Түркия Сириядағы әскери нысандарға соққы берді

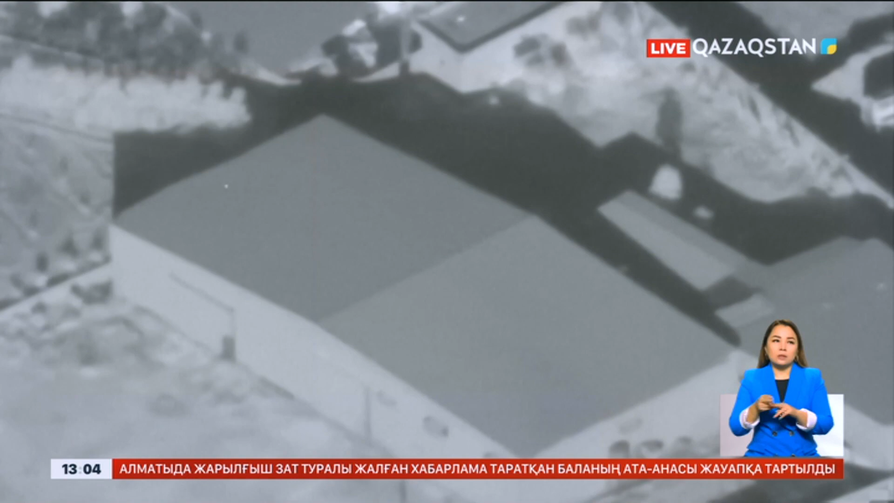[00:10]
шабуыл және диверсия бөлімшелері ұрналасқан ғимараттар жойылған. Түркия белігі Сирия мен, Ирактағы күрт ұйымдарының инфрақ құрылымы мен энергетикалық нысандарына соққы беру заңды деп мәлімдет,